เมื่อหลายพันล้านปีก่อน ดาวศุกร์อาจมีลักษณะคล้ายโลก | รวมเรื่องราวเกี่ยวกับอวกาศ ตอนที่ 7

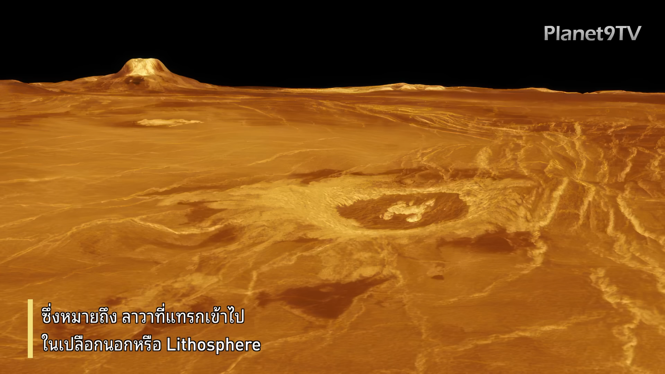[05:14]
มีทริศดีอธิบายอีกแบบหนึ่งเรียกว่าบกูโตนิกสัควิตชี่ลิตโมเดลซึ่งหมายถึงลาวาที่แซกเข้าไปในเปลือกนอกหรือลิตโทสเฟียโดยไม่ทำให้มันแตกออกเป็นเพลดเทคทอนิกสน
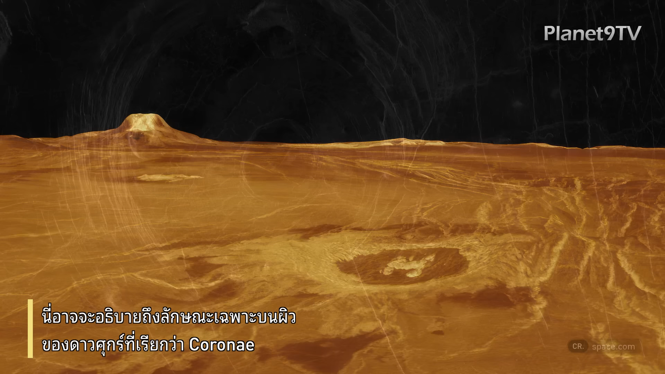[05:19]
ี่อาจจะอธิบายถึงลักษณะเฉพาะบนผิวของดาวสุกที่เรียกว่าโคโรณ